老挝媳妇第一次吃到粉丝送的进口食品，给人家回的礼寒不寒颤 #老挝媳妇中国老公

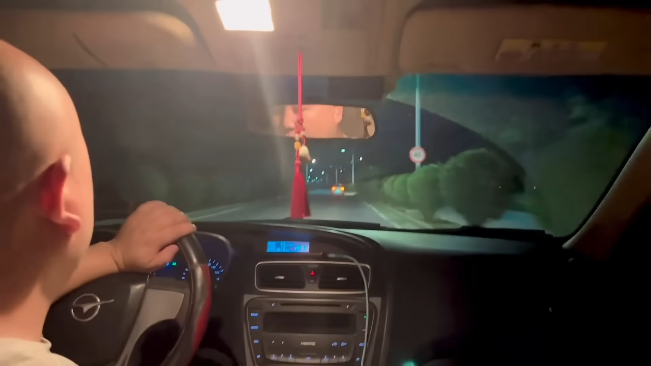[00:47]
路上哥哥和嫂子是前面那一辆车老公 天黑了开车慢点
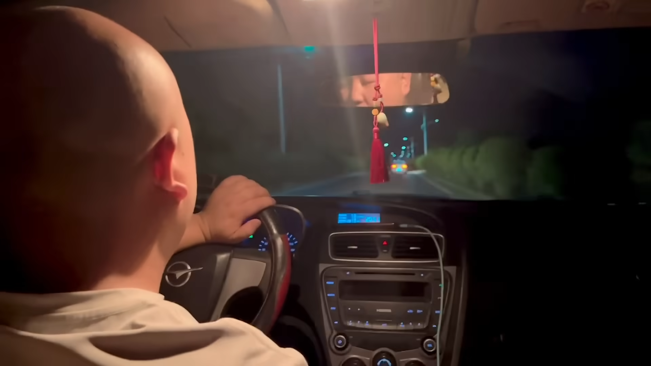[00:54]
我们都在这里陪你的我不睡觉
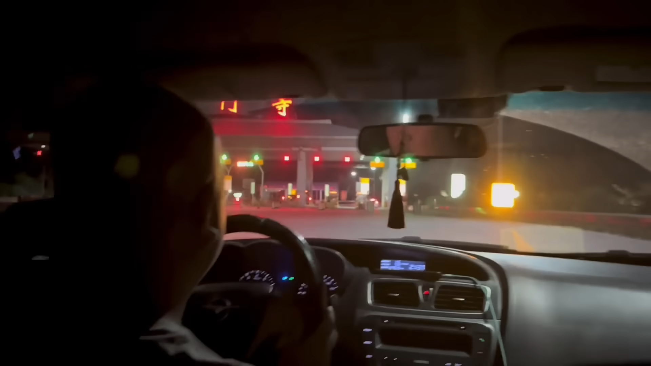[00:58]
现在我们要上高速了